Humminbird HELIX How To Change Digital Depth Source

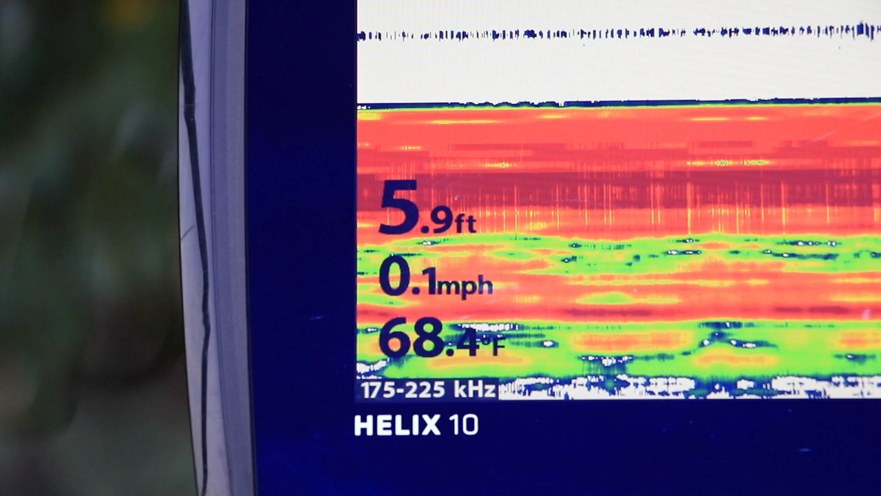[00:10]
On screen: depth 5.9 ft, water 68.4°F, speed 0.1 mph
On most helix units, the 200 kHz 2D sonar beam provides your digital depth. However, on helix downimaging units, you can choose between one of two different digital depth options.
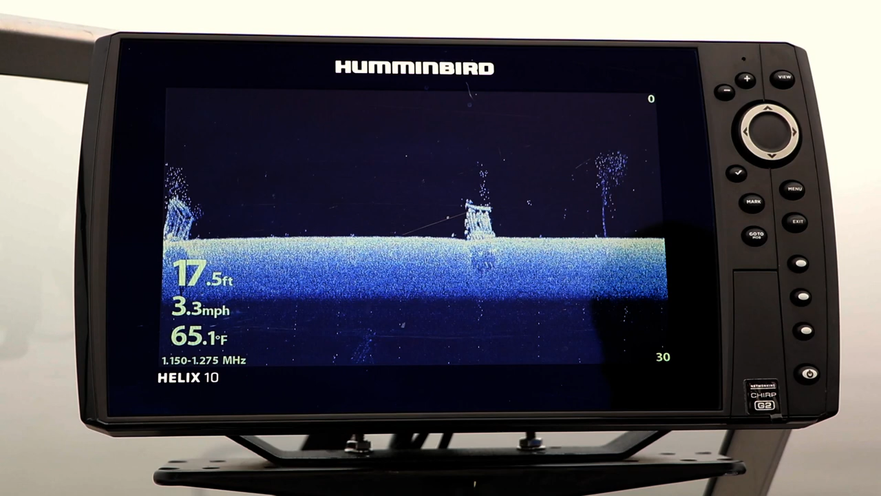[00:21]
On screen: depth 17.5 ft, water 65.1°F, speed 3.3 mph
Under the sonar menu tab, select Digital Depth Source using the up and down arrow keys.
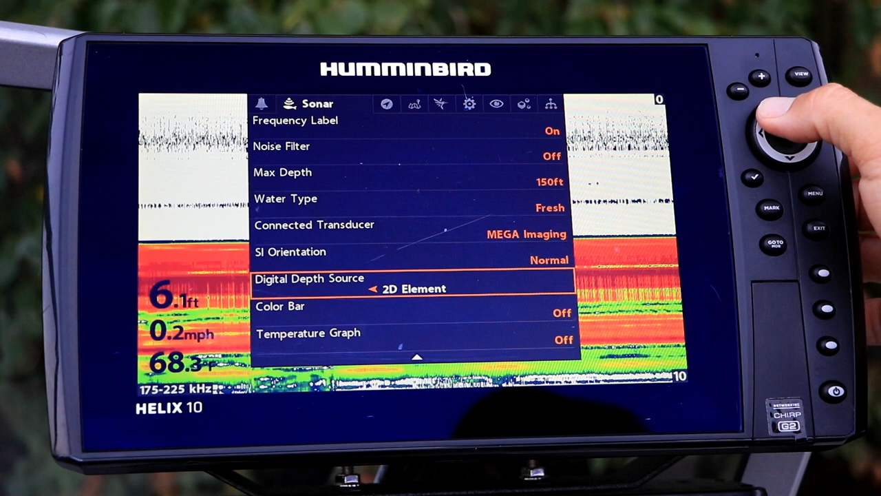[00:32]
On screen: depth 6.1 ft, water 68.3°F, speed 0.2 mph
Then, select the beam to provide your digital depth using the left and right arrow keys. With the auto setting, your helix will pick the best sonar beam for measuring depth.
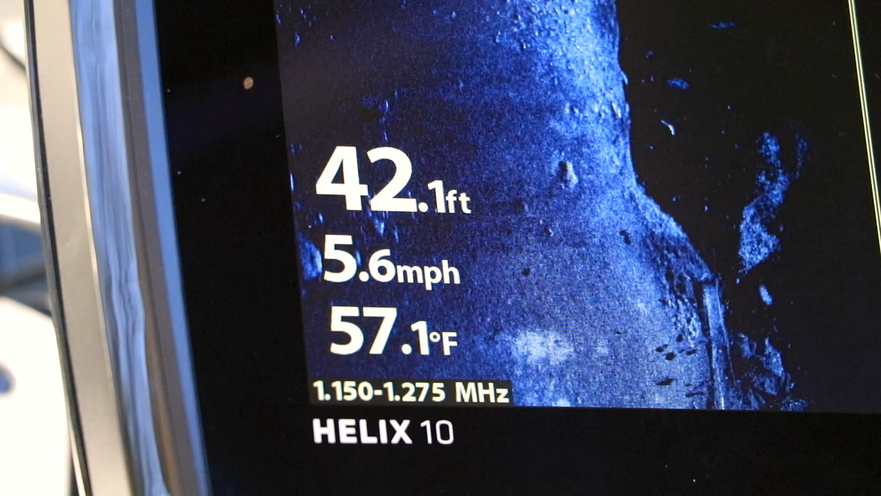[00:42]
On screen: depth 42.1 ft, water 57.1°F, speed 5.6 mph
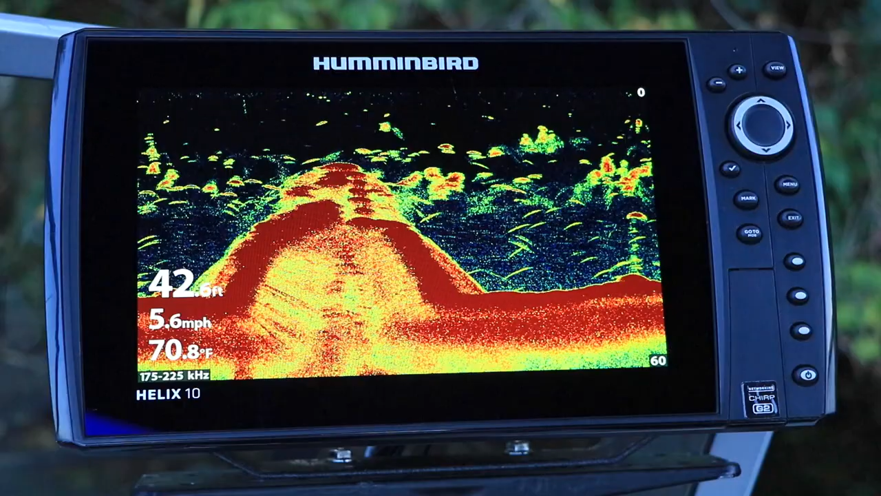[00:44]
On screen: water 70.8°F, speed 5.6 mph
If fishing in very deep water, choose 2D element as the digital depth source.